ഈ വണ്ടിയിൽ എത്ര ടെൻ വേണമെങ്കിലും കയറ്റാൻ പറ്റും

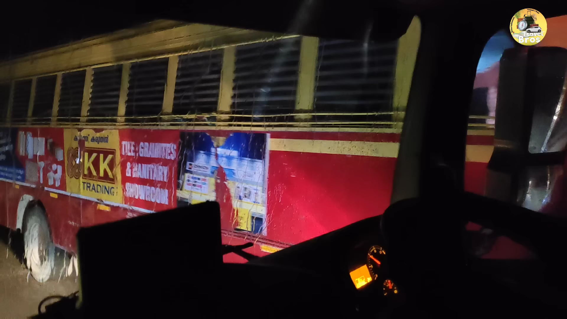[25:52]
KSRTC നല്ല മനുഷ്യരുണ്ടെന്ന് മനസ്സിലായില്ലേ? നമ്മൾ അകലെ നിന്ന് ഫോൺ അടിച്ചപ്പോൾ ഒതുക്കി തന്നു കേട്ടോ പുള്ളി. കാരണം വെച്ച് കഴിഞ്ഞാൽ ഒറ്റ വണ്ടിക്ക് പോകാനുള്ള ഗ്യാപ്പുള്ളൂ.
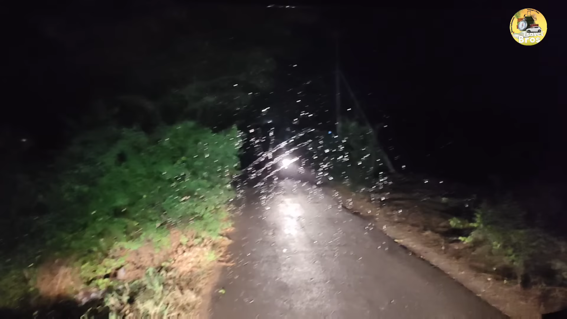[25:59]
അപ്പൊ അതിക്കടെ നമ്മൾ എടുത്തു വരുമ്പോൾ വേറെ വല്ല വണ്ടി വന്നതിൽ നിന്ന് സൈഡ് കൊടുക്കാൻ പറ്റില്ല, കെട്ടൊക്കെ തള്ളി അങ്ങനെ തന്നെ നമ്മൾ താഴെ കിടക്കും.
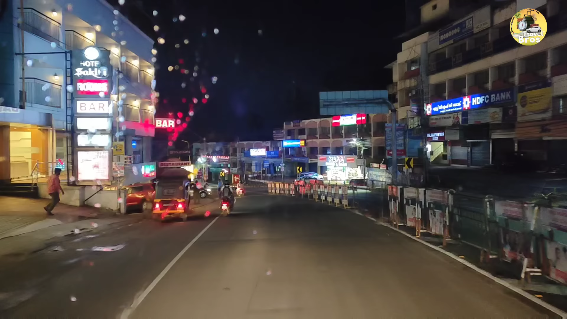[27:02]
ഗായ്സ്, നമ്മൾ കോട്ടയം സിറ്റിയുടെ ഉള്ളിൽ കൂടെയാണ് ഇട്ട് പോയിക്കൊണ്ടിരിക്കുന്നത്. അപ്പോ ഇത് ഏതാ വഴി എന്ന് അജീഷ് എന്നോട് പറഞ്ഞു തന്നു.